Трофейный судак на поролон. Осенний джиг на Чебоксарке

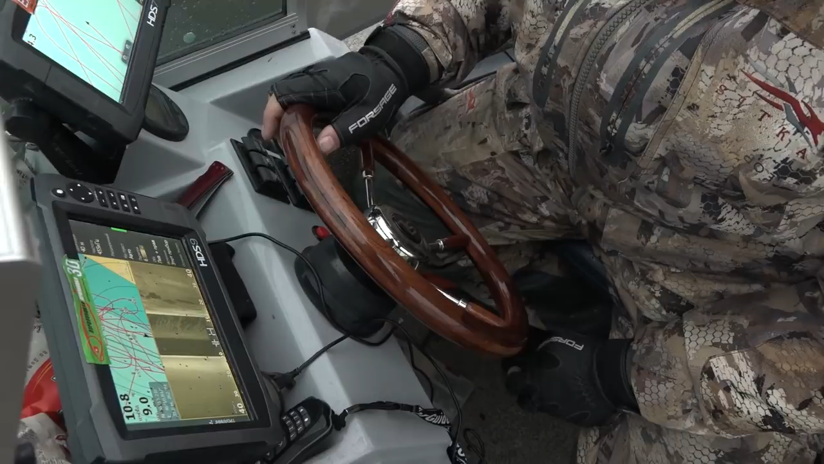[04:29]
Коряж. Это рельеф. Ну, давай. Вот можно на этом рельефе встать.
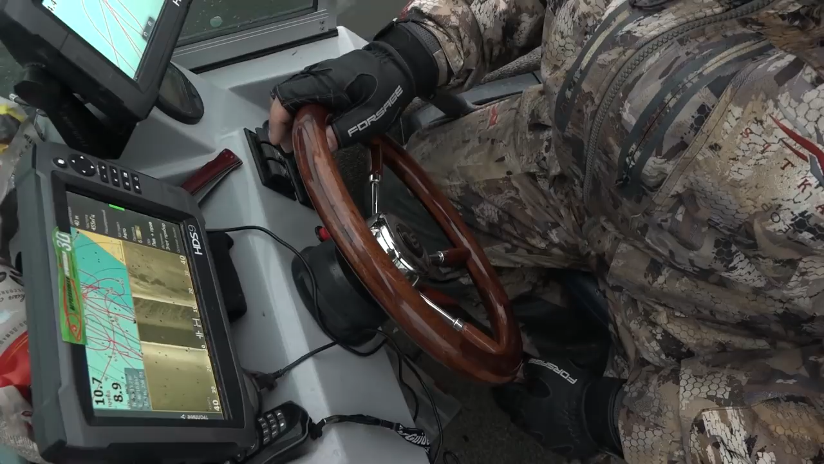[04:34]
И у него, видишь, какой рельеф интересный. Сюда вот это сюда точно надо